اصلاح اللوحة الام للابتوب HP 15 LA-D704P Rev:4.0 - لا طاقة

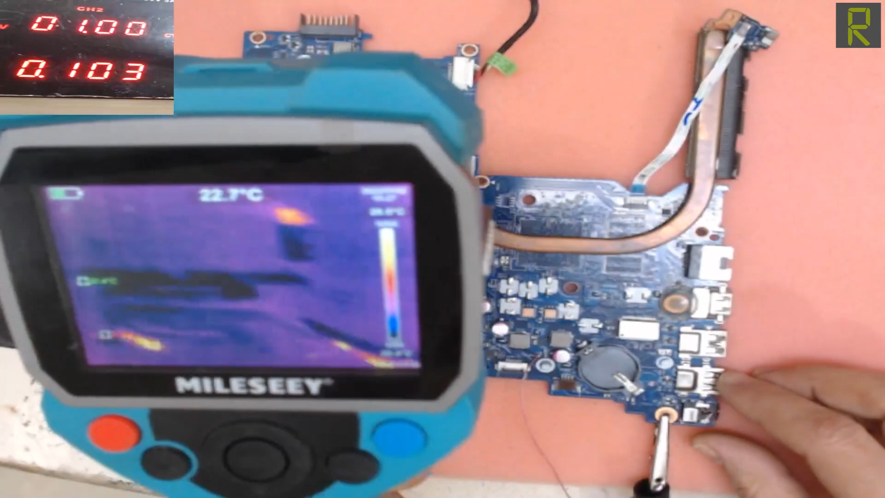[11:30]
On screen: spot 22.7°C
يعني على الجنب ده مفيش غير المنطقة دي. والمنطقة دي معدن. والمعدن طبعا على الكاميرا الحارية. كمان المنطقة دي معدن على الكاميرا الحارية يدلي معي الشكل اللي احنا شايفينه ده. فانا نقبل على الجهة التانية. وتحديدا ناحية ان انا شاكك ان اي سي الباور بنسبة كبيرة جدا ممكن يسخن معي.
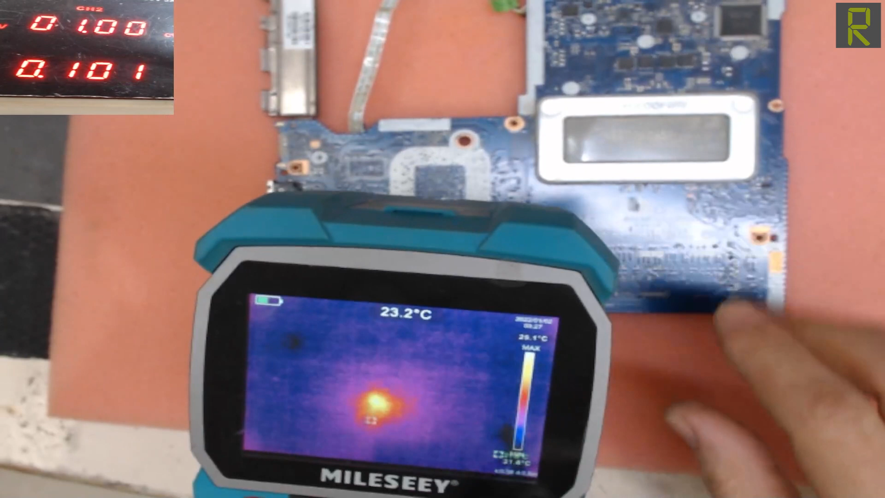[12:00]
On screen: spot 23.2°C
وفعليا اي سي الباور هو اللي بيسخن معي. خلونا بس كده نجيب حاجة نعلم عليها.
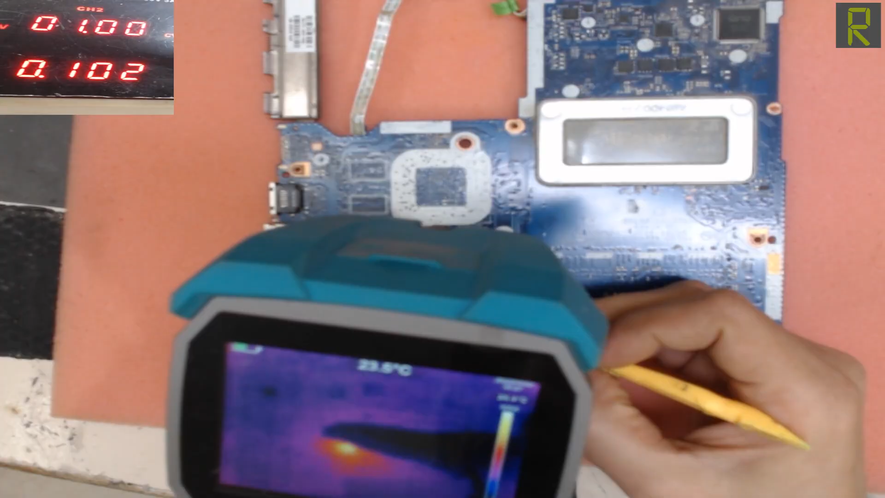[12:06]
وزي ما احنا شايفين احنا في المنطقة دي.